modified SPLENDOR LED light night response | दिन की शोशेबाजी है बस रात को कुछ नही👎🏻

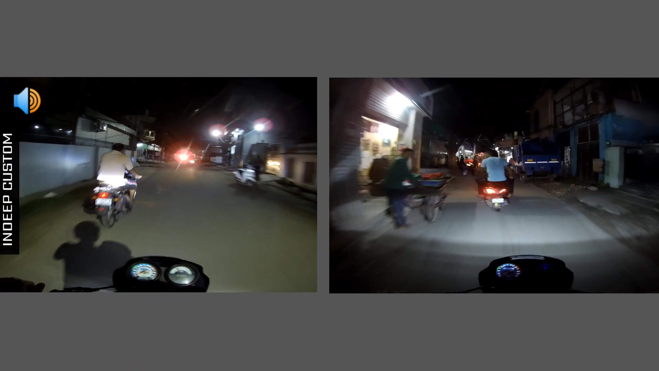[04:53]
तो वीडियो में आपने दोनों लाइट का रिस्पॉंस देख लिया होगा जो पीसीर वाली लाइट जलती